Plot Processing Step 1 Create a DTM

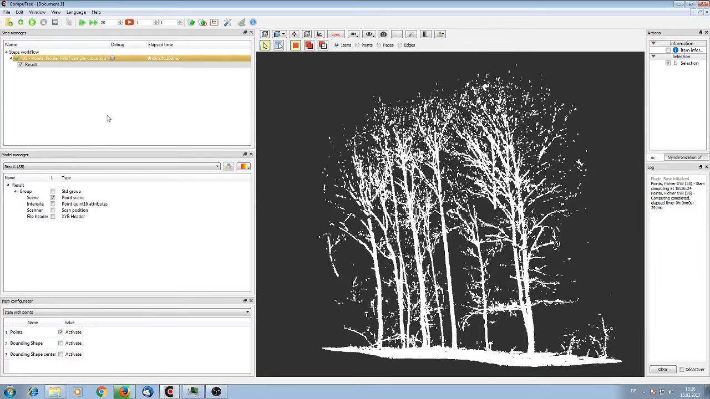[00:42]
so I open the step manager I go to points and I go to classify ground points points classify classify ground points I leave this normally it's recommended from my site this is Alexandra's plugin to leave it with standard parameters
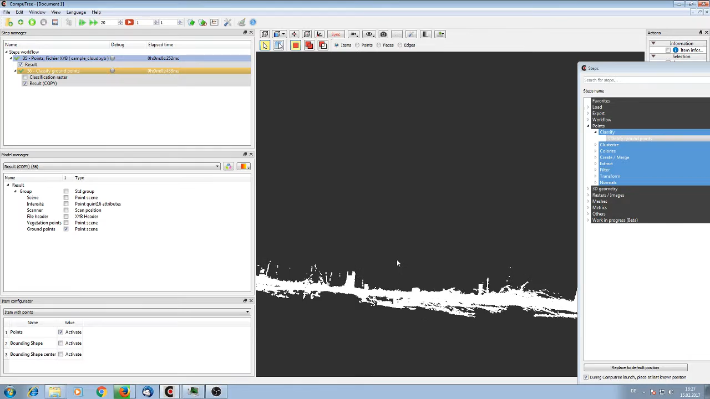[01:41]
points here and I show you this can happen if the plot is more complicated anyway even if you don't do this unrecommended adjustment and now I go
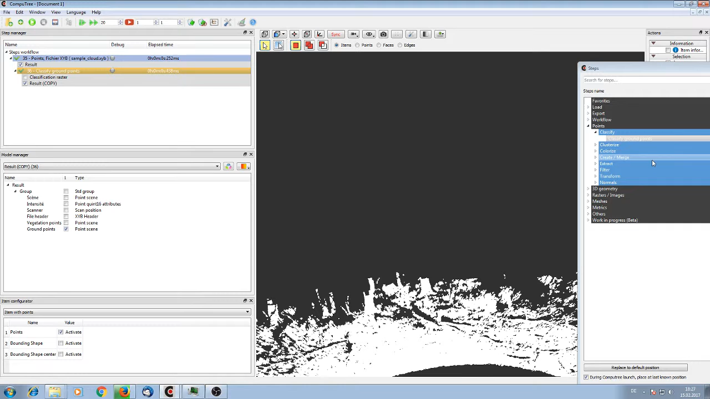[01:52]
to filter and removes noise from detected ground points so I put in the ground points which I created in the last step I
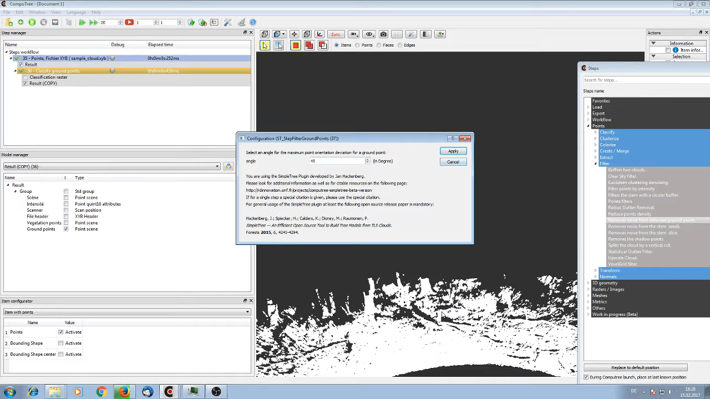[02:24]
plug-in does is the step does it fits a rough plane into all the points one plane to handle them on it this plane has a normal and the ground points don't have to vary more than this 45
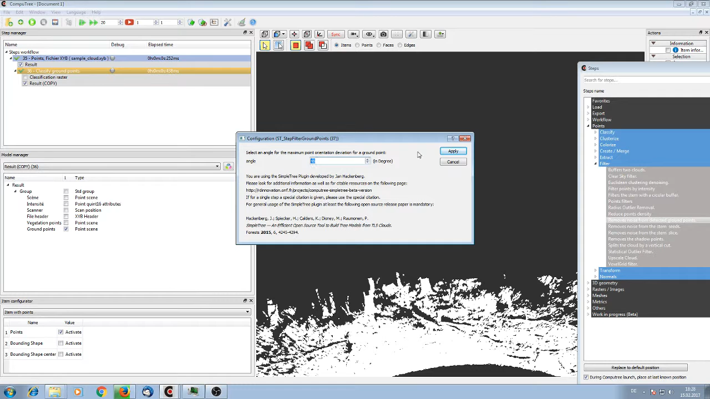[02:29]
degrees from this normal so we can do it
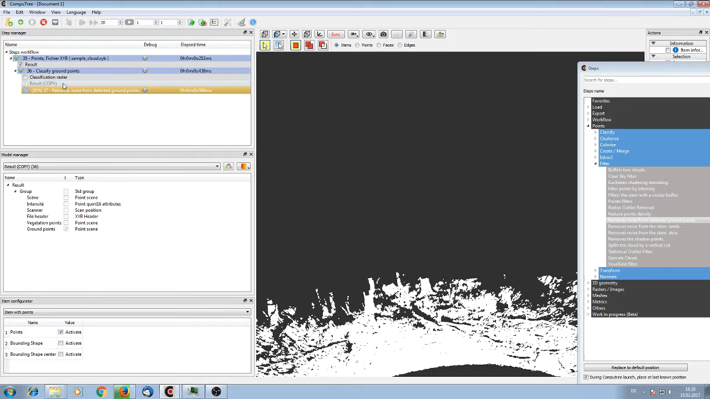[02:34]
and so
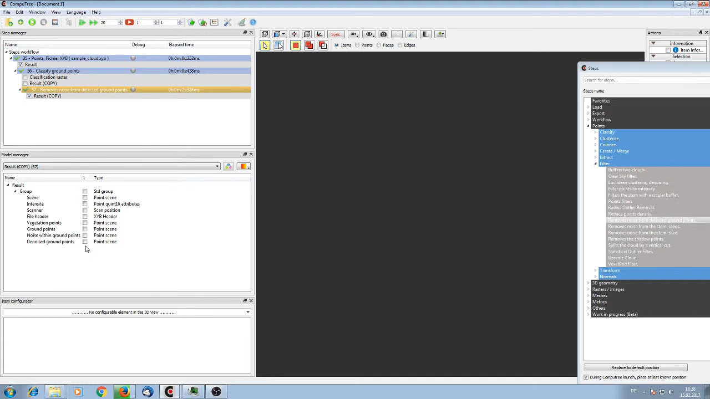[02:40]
we have here now the filter points without interference and I removed all of this
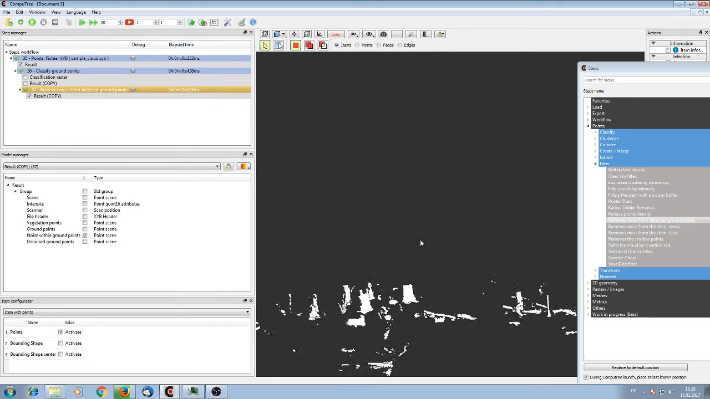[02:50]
so yeah now we have really good
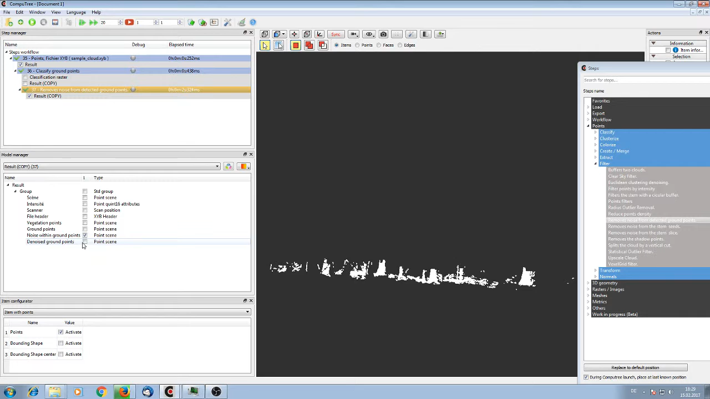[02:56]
ground point already in which we might be able to
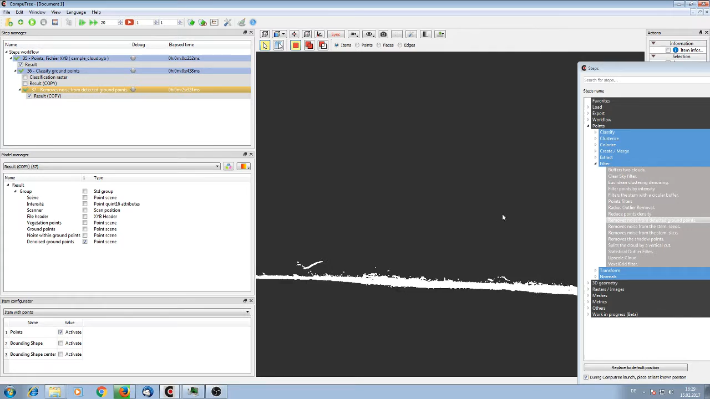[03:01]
fit with multiple techniques a DTM I go to raster digital elevation models
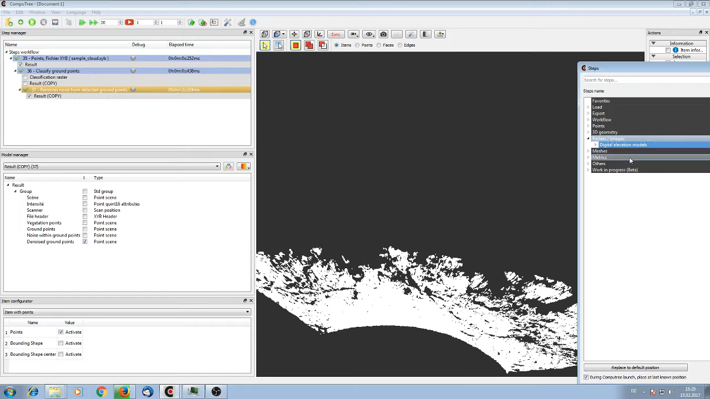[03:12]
the simple tree one it has the same name like so on F1 and I put here my denoised ground points
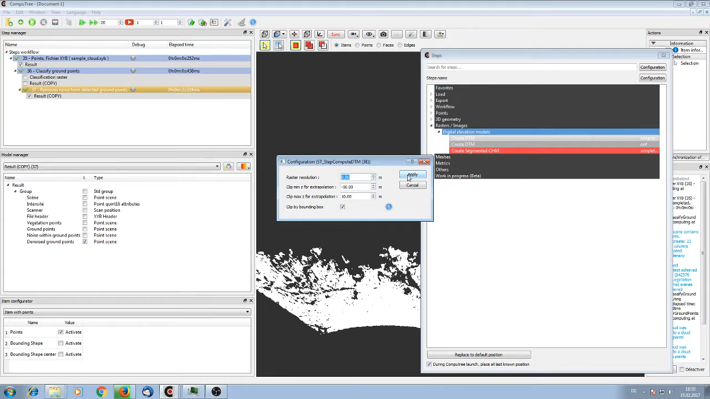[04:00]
don't know why people which I know who work with this resolution and now I can check the result we have here a DTM generated
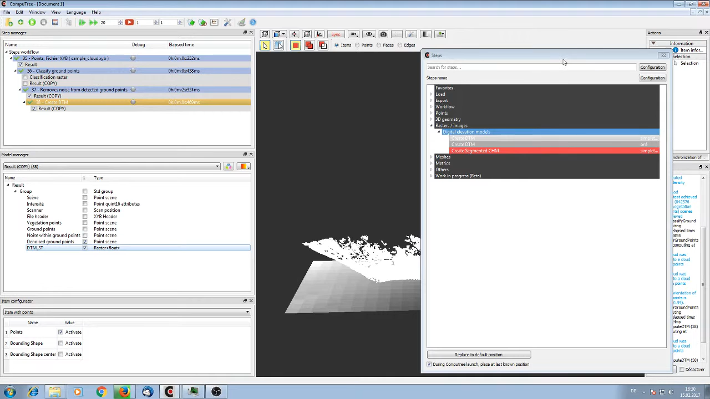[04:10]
I can modify the view and go
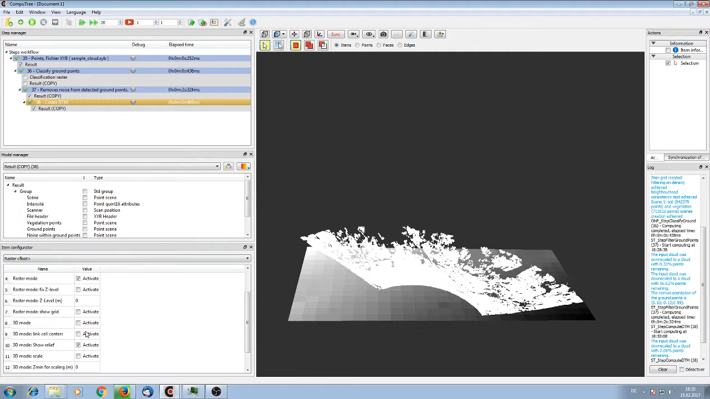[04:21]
activate 3d mode and deactivate the raster mode so we have points below our DTM and above the
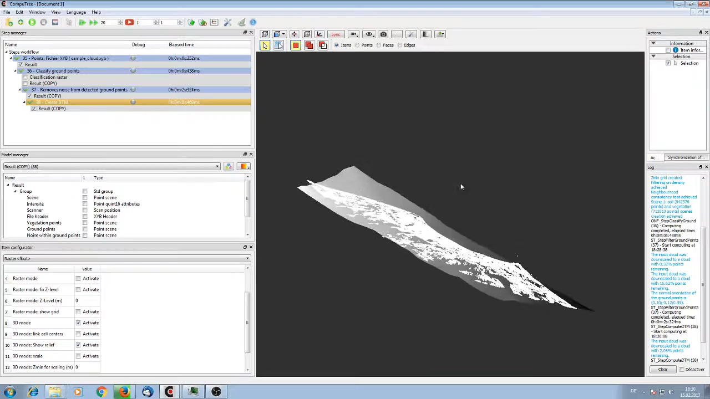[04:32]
DTM this is already quite good and yeah
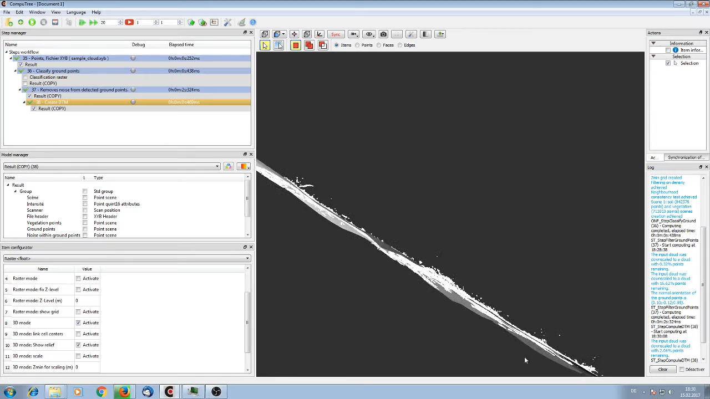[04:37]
those points they are not accounted to it's quite stable hopefully